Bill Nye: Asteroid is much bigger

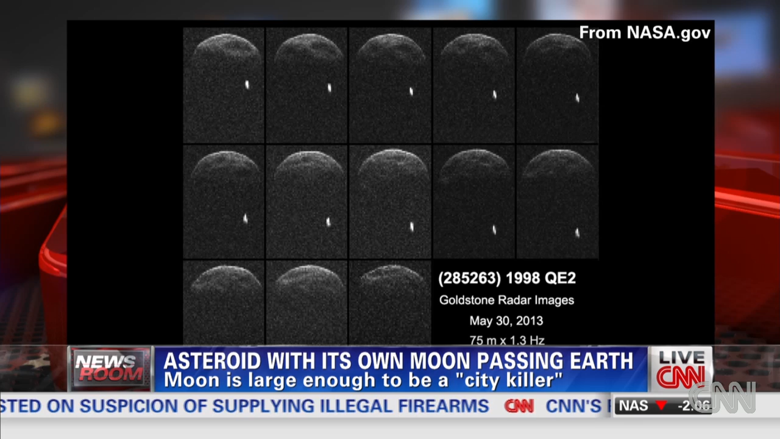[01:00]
And you see how, even with our very best instruments, this image is still blurry. And the moon is squished in the Doppler axis, as it said.